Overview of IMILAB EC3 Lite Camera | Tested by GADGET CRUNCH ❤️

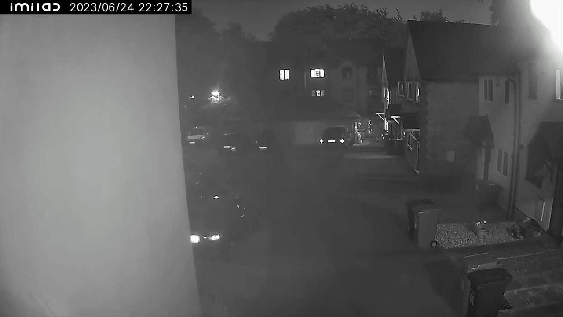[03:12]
The image is more than good enough to pick up facial features and number plates. The second option is colour night vision. This activates the white lights and acts as a floodlight to produce all night colour imaging.